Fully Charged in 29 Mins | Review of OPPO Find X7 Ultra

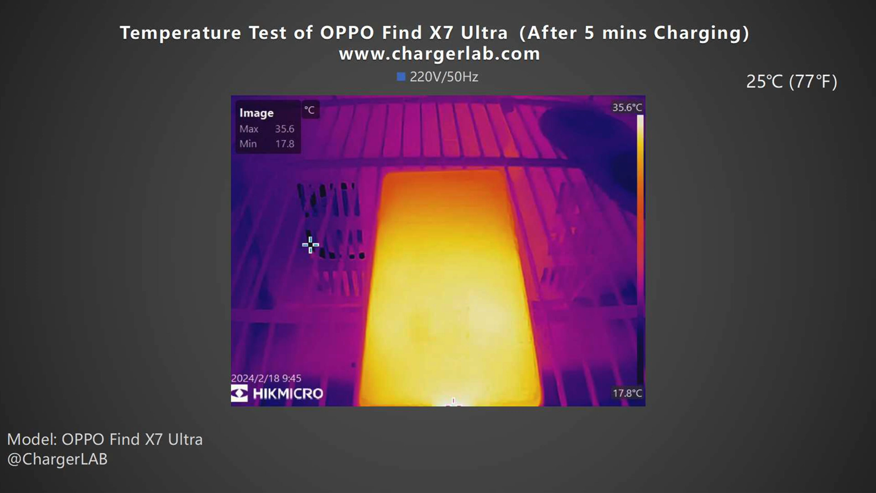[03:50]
On screen: max 35.6°C, min 17.8°C, scale top 35.6°C, scale bottom 17.8°C
And record the highest temperature on the front and back after charging for 5 minutes, 10 minutes, and 20 minutes. After 5 minutes, the maximum temperature on the front is 35.6 degree Celsius. The back is 38.1 degree Celsius. The power is about 70W at this time. After 10 minutes, the maximum temperature on the front increases to 38.7 degree Celsius.
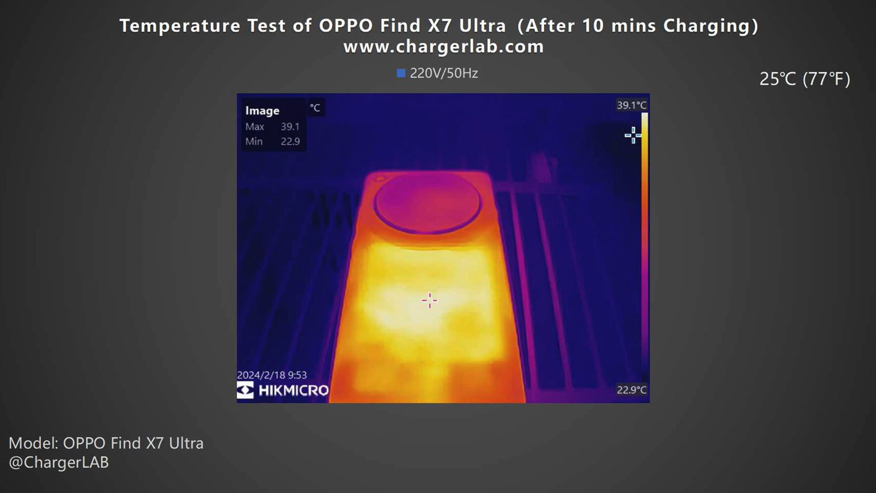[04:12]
On screen: scale top 39.1°C, scale bottom 22.9°C
And the back is 39.1 degree Celsius. The temperatures on the front and back have increased, and the power is about 54W at this time. After 20 minutes, the maximum temperature on the front drops to 36 degree Celsius.
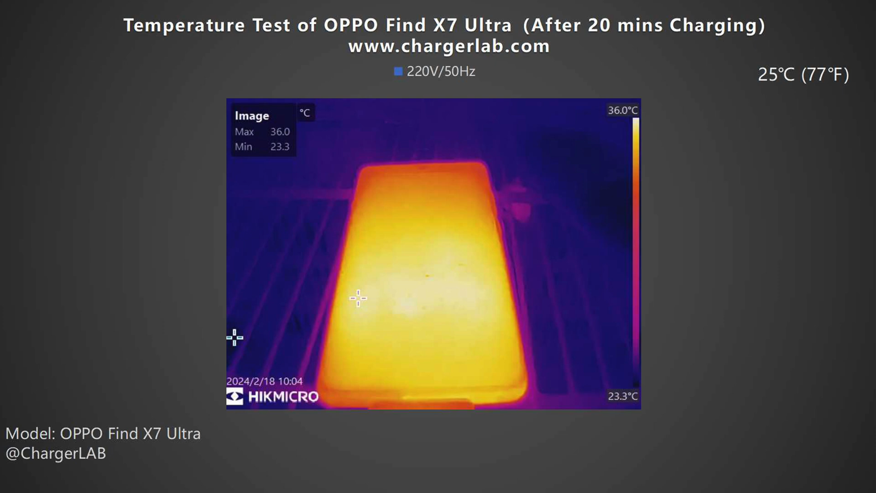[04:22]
On screen: scale top 36.0°C, scale bottom 23.3°C
The back is also 36 degree Celsius.
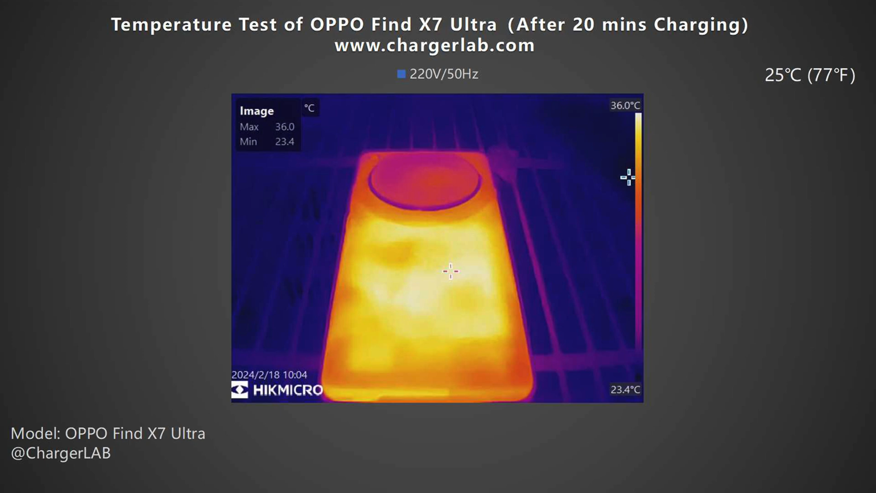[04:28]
On screen: max 36.0°C, min 23.4°C, scale top 36.0°C, scale bottom 23.4°C
At this time, the power is gradually decreasing. We know from this chart, that the temperature on the back is higher than on the front.